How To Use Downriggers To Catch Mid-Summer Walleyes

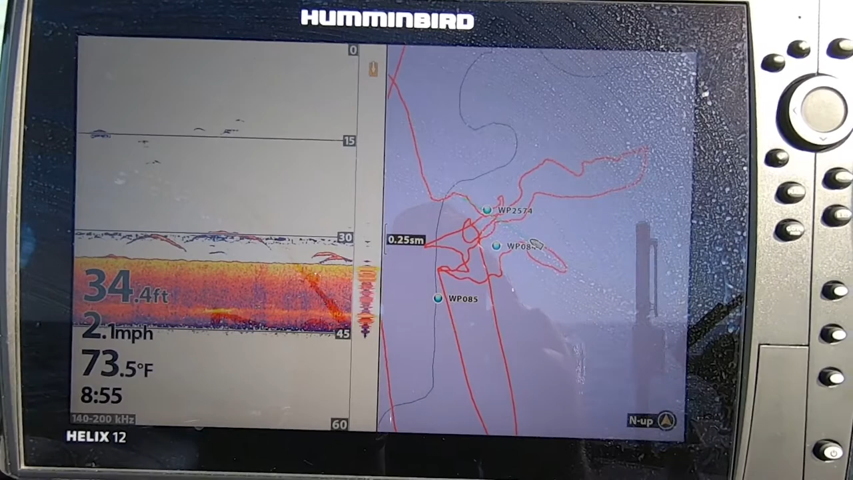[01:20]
On screen: depth 34.4 ft, water 73.5°F, speed 2.1 mph
These walleyes have all slid out deep. We're out in 34, 35, 36 feet no matter where I'm fishing right now. And a downrigger is a great way to get a lure down to depth.
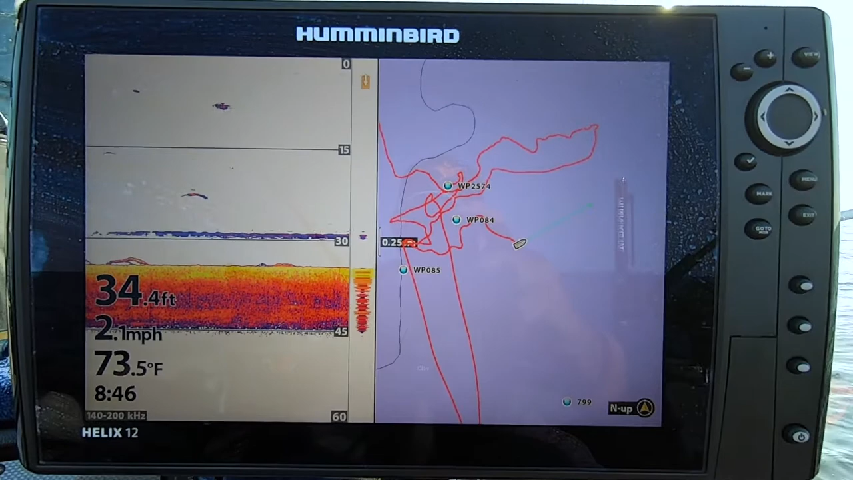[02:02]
On screen: depth 34.4 ft, water 73.5°F, speed 2.1 mph
I know right where that ball's at and I'm actually watching that downrigger ball on my graph. So I know right where I'm at, which means I know exactly where my lure's at. If I know where my lure's at, I got a better chance to catch fish, right?